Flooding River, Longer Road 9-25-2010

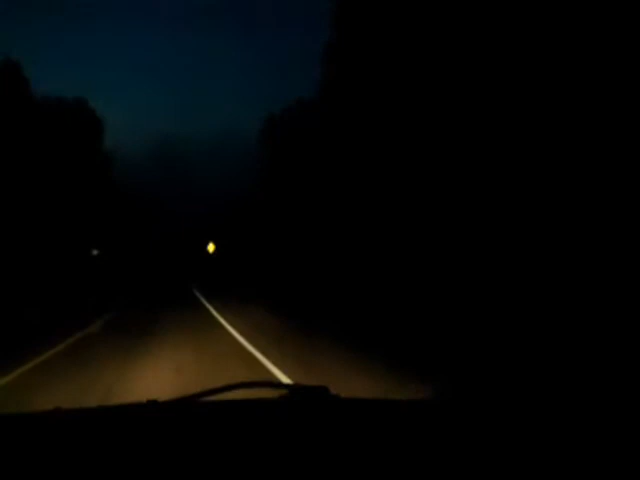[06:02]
Oh yeah. Oh yeah. That's all water buddy. Oh shit. Inches from the road. So, yeah. Maybe I won't be making it today when I go to work. That's all fool shits. I can't see in this fog, but the camera can.